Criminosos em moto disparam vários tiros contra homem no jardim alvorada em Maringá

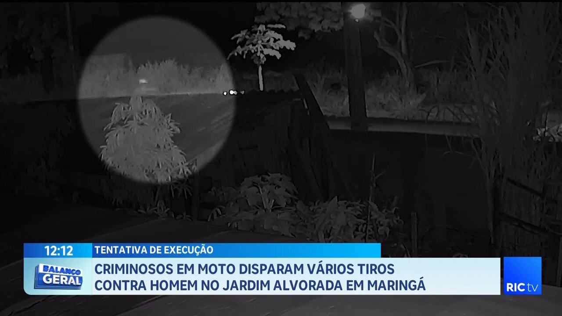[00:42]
é possível perceber o momento da fuga dos criminosos, que seguem em alta velocidade. De acordo com informações que foram repassadas à polícia militar,